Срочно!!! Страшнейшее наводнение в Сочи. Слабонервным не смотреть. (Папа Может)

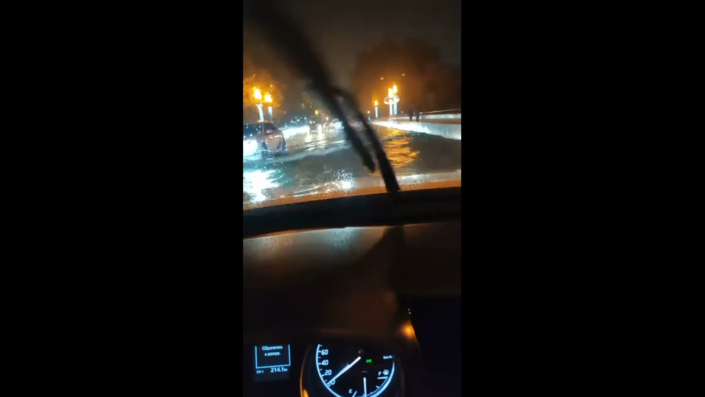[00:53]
Ребята, по Ревьерскому мосту плывем. Вы представляете, какая там глубина? Я прям чувствую, как вода под днищем фигачит. Как вообще такое возможно? Это же мост.